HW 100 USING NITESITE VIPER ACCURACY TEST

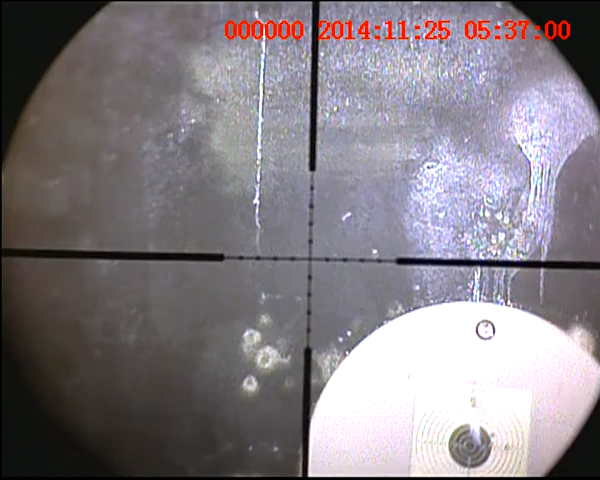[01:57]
Might be a bit clearer. There's a bit of a distance away.
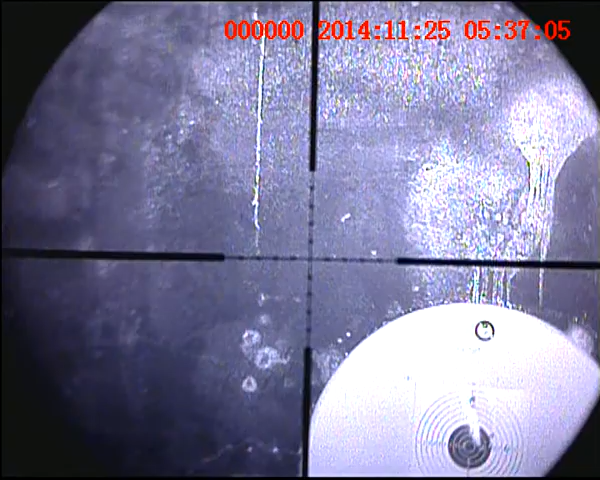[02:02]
I might be able to pick them up in the sights now. Yeah, that's number one.